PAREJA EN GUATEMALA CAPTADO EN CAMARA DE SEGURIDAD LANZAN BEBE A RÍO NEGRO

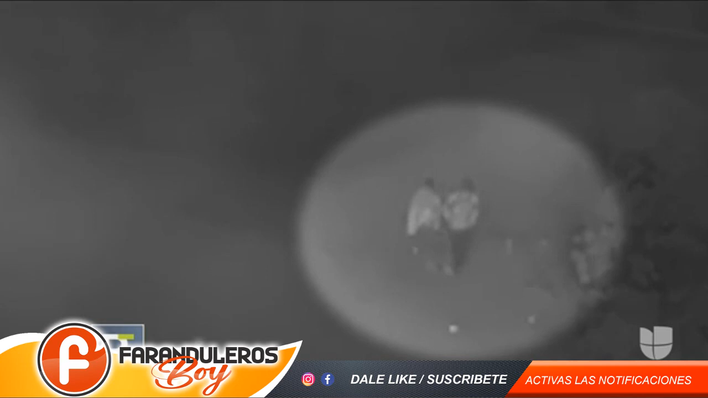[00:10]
sin misericordia lanza a su bebé de 4 días de nacido a un río de aguas negras. Una pareja de jóvenes en Guatemala
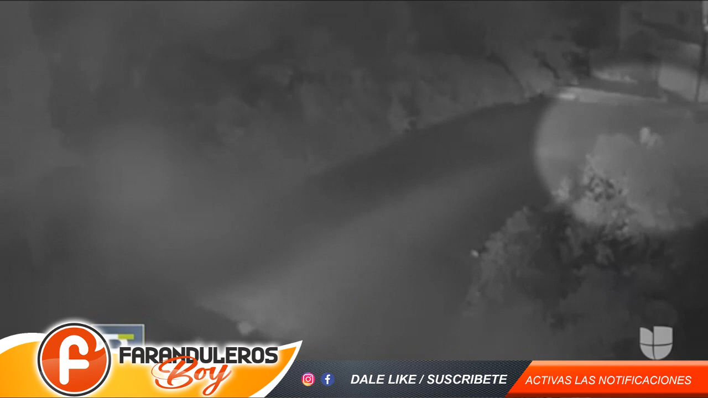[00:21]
fueron captados en cámara de seguridad donde lanzan a su bebé a un río llamado Río Negro. Imágenes que son perturbantes da pena y vergüenza. La pareja fue identificada,